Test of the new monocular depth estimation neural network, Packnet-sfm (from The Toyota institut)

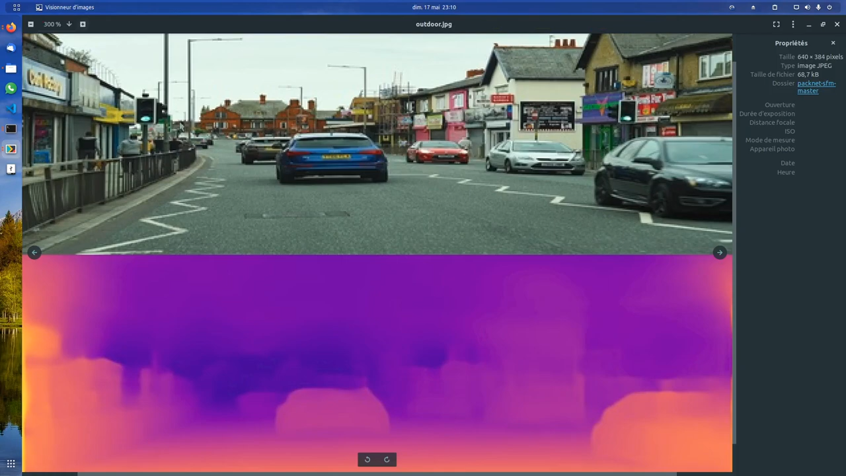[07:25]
It guessed correctly a lot of everything.
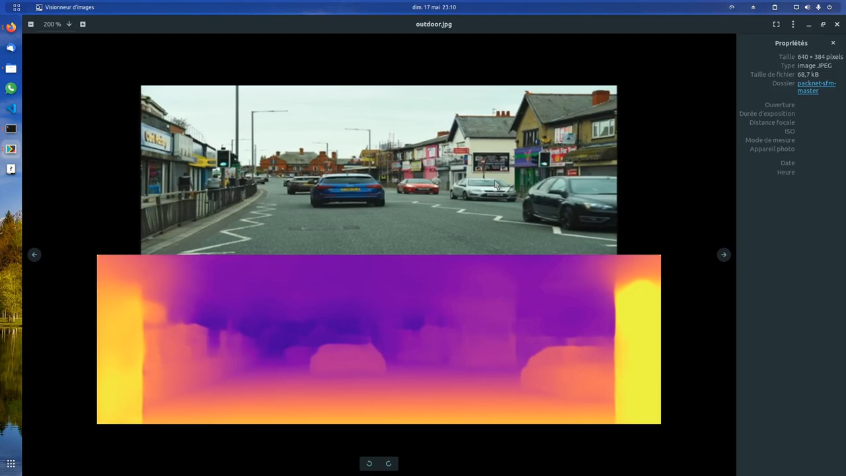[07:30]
I mean, the depth is very well approximated here.
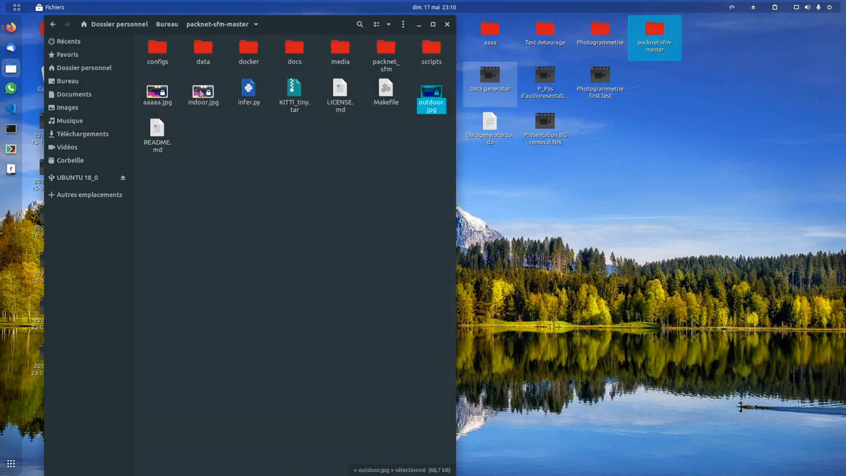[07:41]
And interestingly enough for the indoor one, it didn't do such a great job, which was to be expected because the training data was outdoor data.
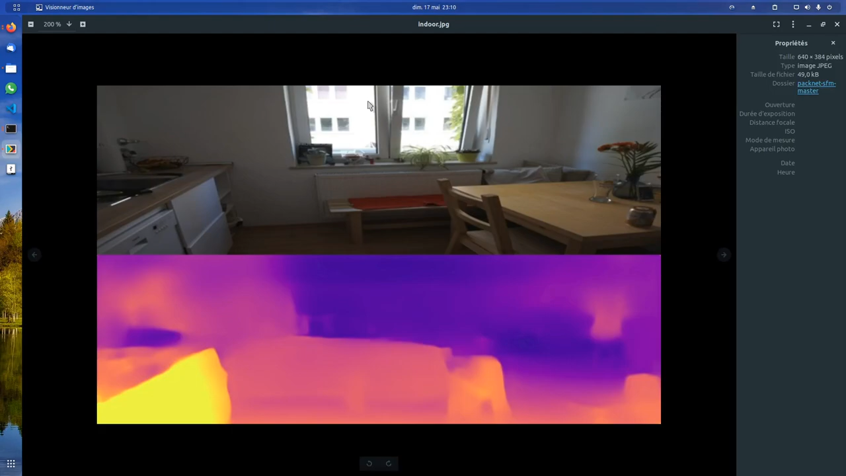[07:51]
But you can train it for other data.
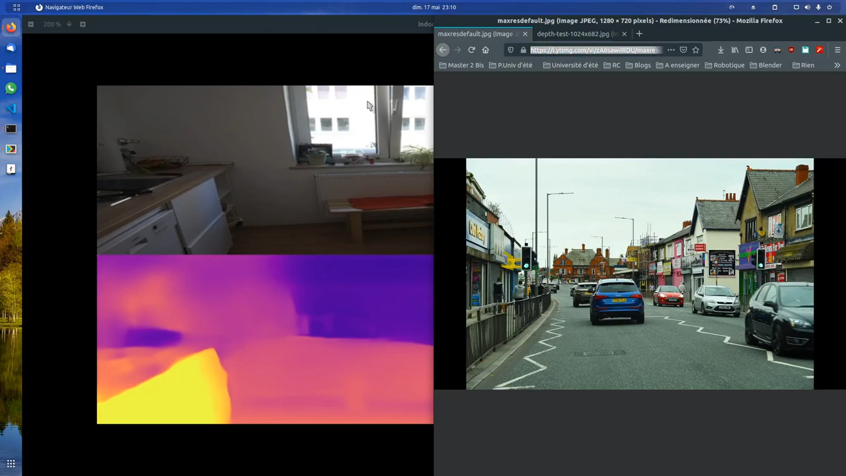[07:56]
I don't know what the precise workflow is, but you can do so.